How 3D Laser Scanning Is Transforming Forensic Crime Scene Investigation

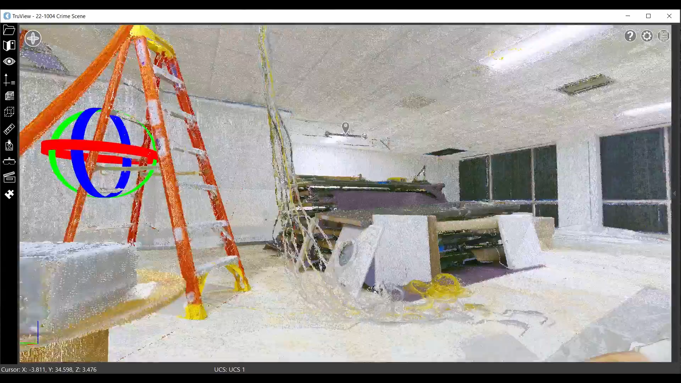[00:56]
You could go back to it. It wasn't limited to the time while you were in scene to appreciate the three-dimensional space.
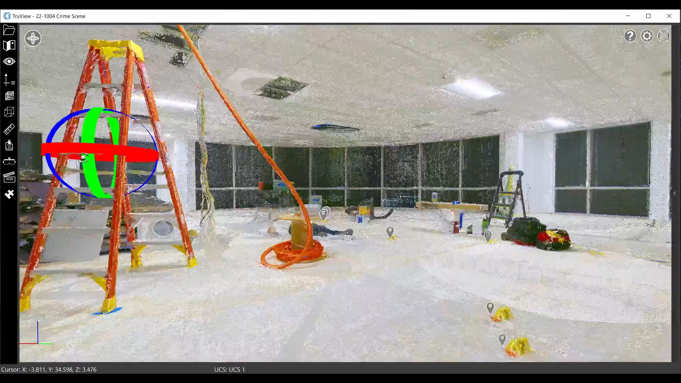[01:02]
As you can see, the distance relationship, what might have interfered to give its position.
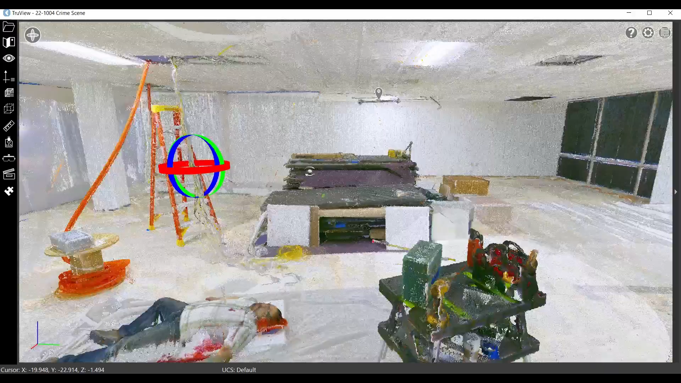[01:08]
And that movement is part of what makes it so valuable to the end viewer,
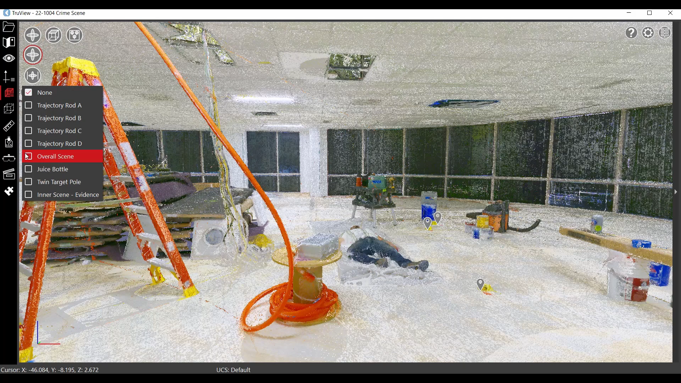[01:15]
versus a 300 photographs that you have to sift through. Rapidly, you're able to get a positional awareness when an analysis is done. We want to ensure that the documentation,
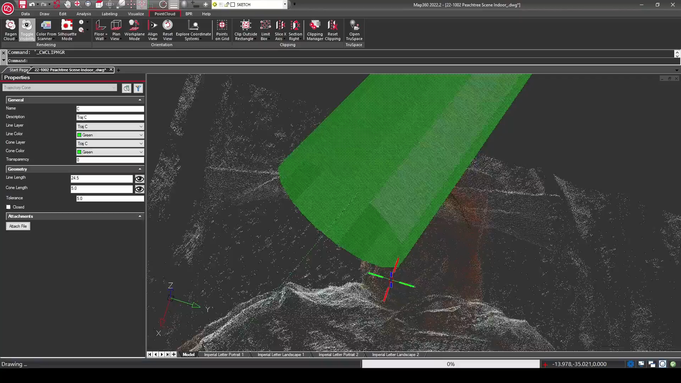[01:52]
Was this an assassination attempt? Was this a passion crime of anger, rounds just being fired, menacing gone bad? All these account into sentencing. So they can be very important throughout this entire investigative process.
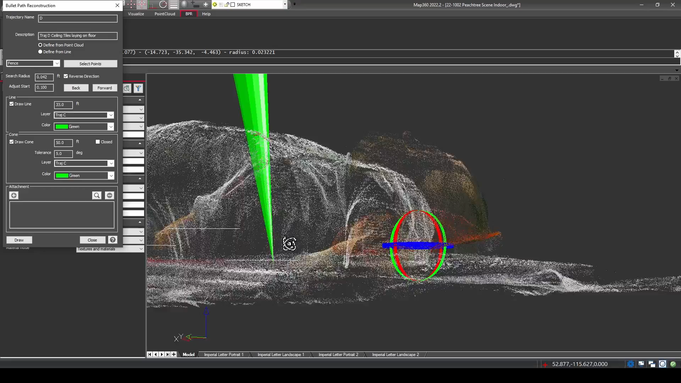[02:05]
It goes from the CSI collecting the evidence, the investigative team evaluating that evidence, visualizing it.
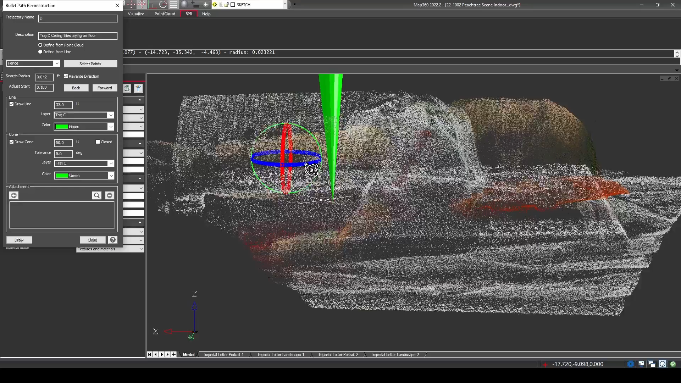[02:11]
That you then end up with the prosecutorial team taking it on. The Defense Council now has access to this digital twin.
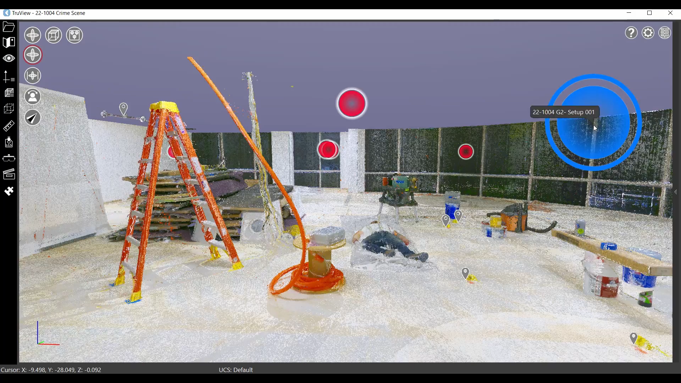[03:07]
So multiple people doing their testimony can now be filtered through that point cloud, that 3D storytelling tool that I really advocate for.
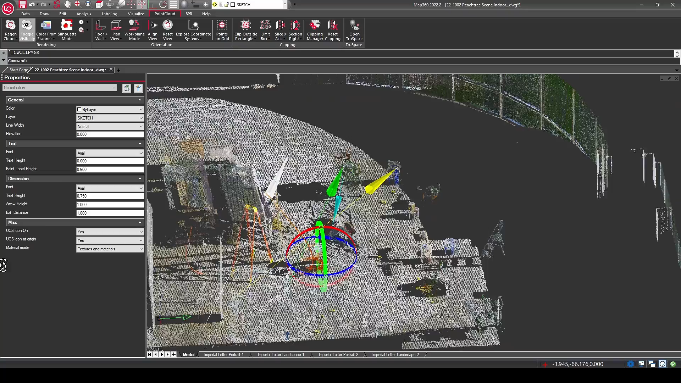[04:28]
Now, we can fix it, change it, and alter it with programs on a tablet. We can see it and share it.
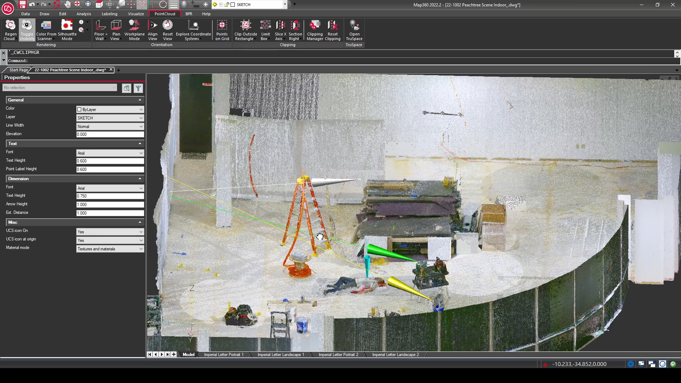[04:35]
This speeds up that entire capturing and actually has been revolutionary in the forensic deployment of 3D scanning. Now, all of these technology that we get has to be boiled into a program that's very simple to use,
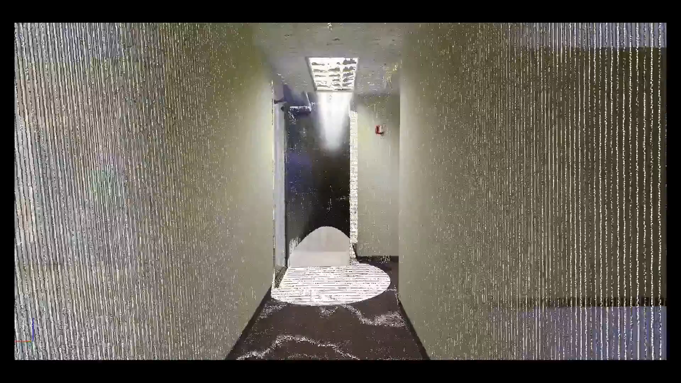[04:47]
like Register360, drag-and-drop functionality of data into it,
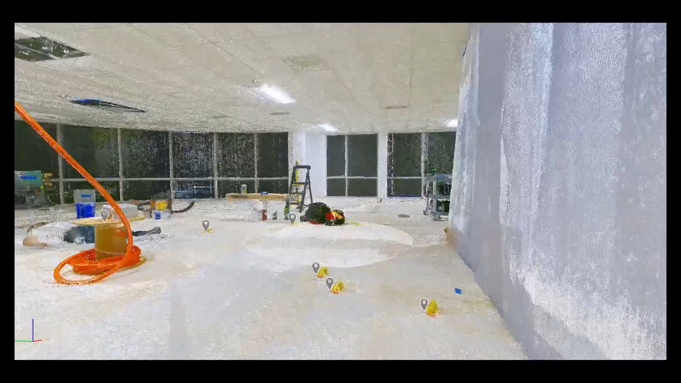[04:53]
automations of registrations, register all the data, pull it together into one big model space that's then shared,